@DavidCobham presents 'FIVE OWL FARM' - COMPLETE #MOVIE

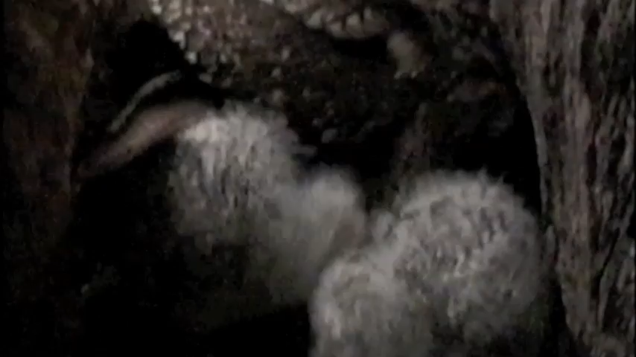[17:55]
The tawny is our most common and successful owl, partly because they'll eat almost anything from beetles to small birds. Their young are already showing signs of increasing independence.